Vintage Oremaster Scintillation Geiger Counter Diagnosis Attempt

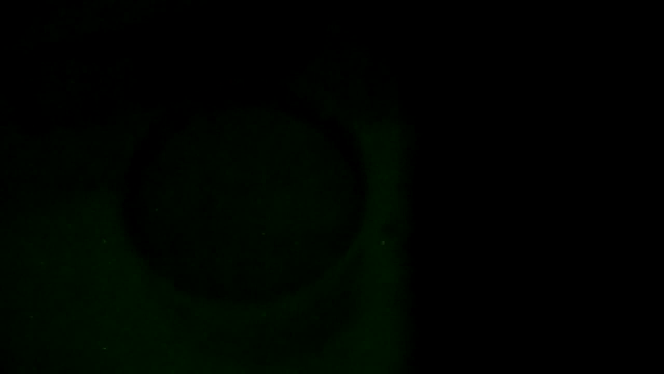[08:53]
these new generation 3 photomultiplier tube would not pick up uh... flashes from that so I'm going to say that scintillation crystal is dead now there is there is someone in New Mexico who restores